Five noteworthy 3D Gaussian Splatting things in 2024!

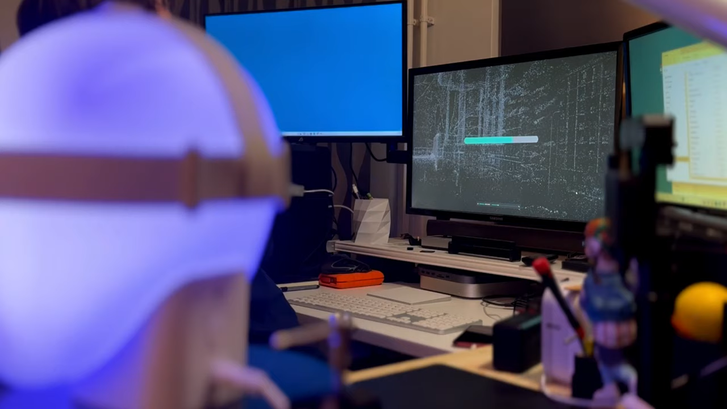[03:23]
Processing and calculating models on your own computer is in some cases a more convenient way to implement personal models
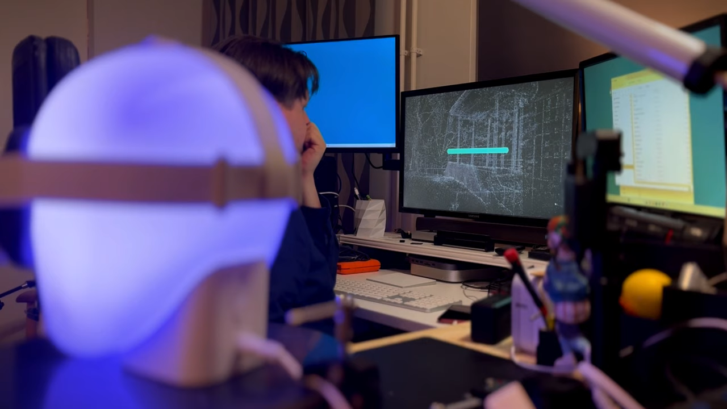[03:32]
than sending the data to third-party cloud services. The X-Verse Gaussian splatting plugin and X-Verse tool application are free,
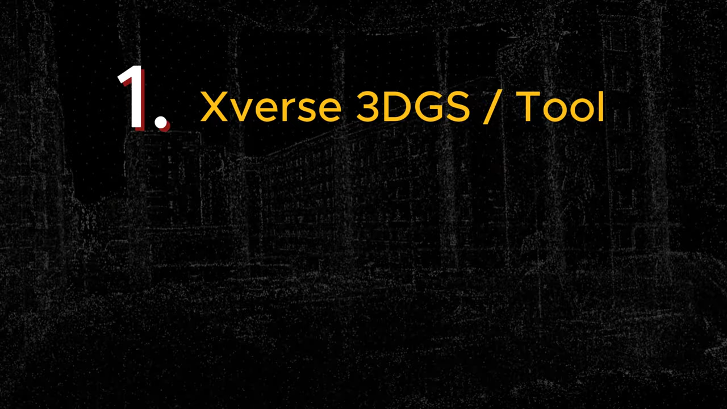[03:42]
and you can find them on GitHub.
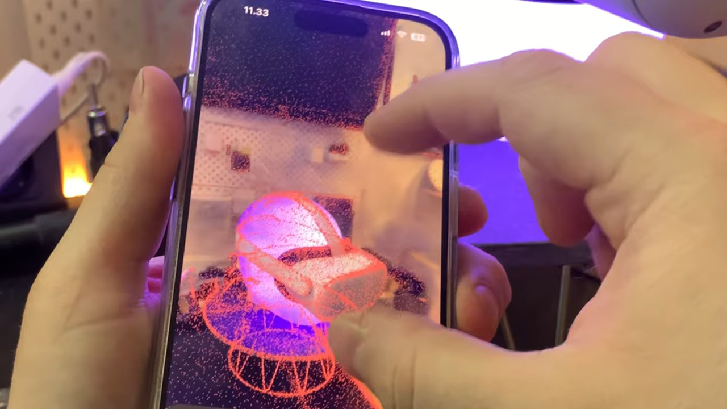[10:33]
in Kiri Engine you can now edit your Gaussian scans.
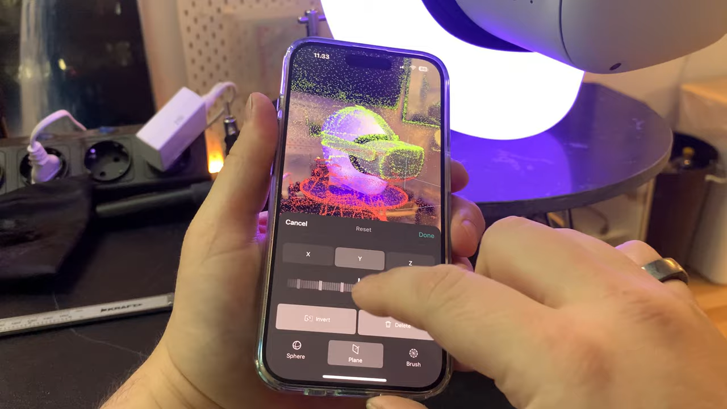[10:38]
And it works on mobile. This is probably the first application where
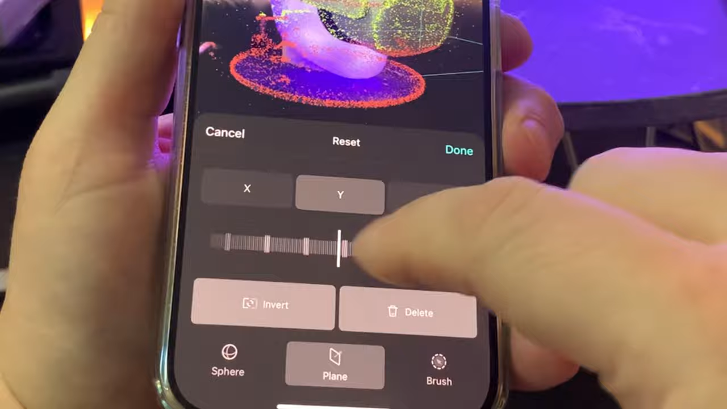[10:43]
the
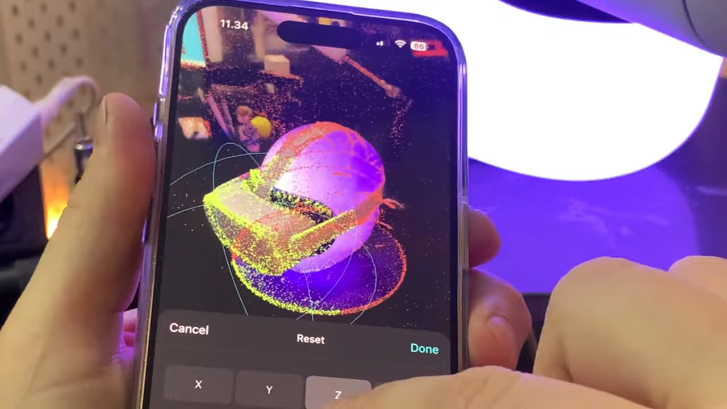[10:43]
Gaussian point cloud can be trimmed and cropped directly with the smartphone.
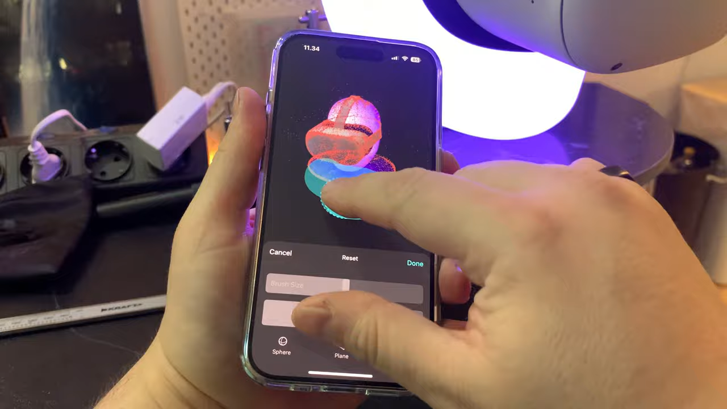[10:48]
A relatively easy to use user interface has been built into Kiri Engine app,
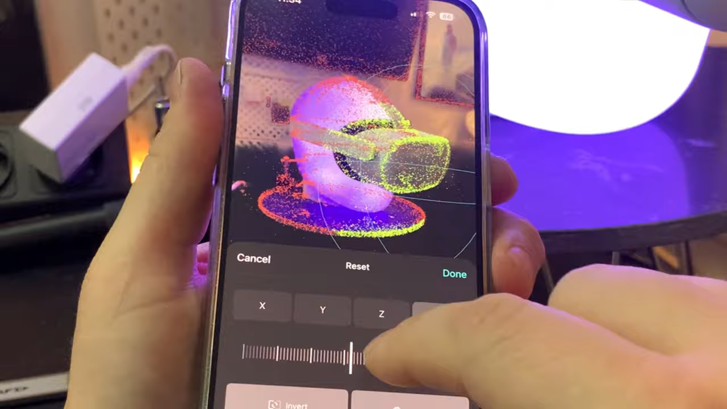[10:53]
with which you can control the cropping area or even use the brush tool to remove Gaussian points.